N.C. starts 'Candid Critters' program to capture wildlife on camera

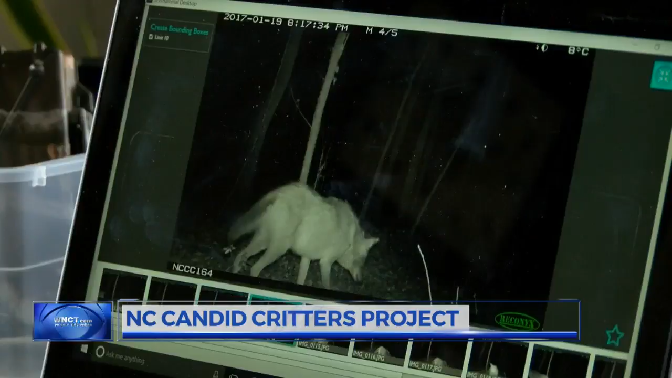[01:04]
The pair of coyotes was the most surprising being that close to the house.